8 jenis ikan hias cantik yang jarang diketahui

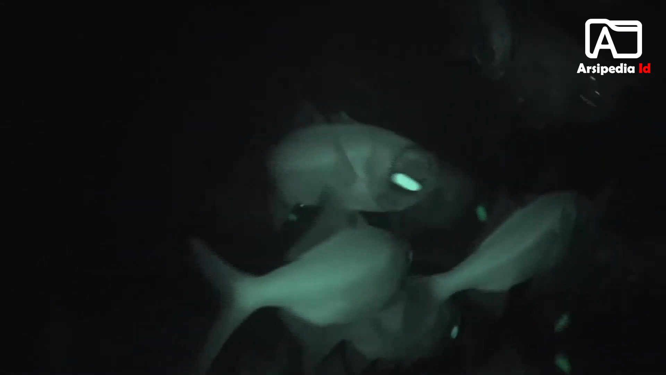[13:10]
Mereka memiliki warna gelap dengan pinggiran biru pada bagian sirip punggung dan ekornya. Flashlightfish dikenal karena bintik setengah bulan di bawah mata yang sebenarnya merupakan organ kecil dengan bakteri penghasil cahaya.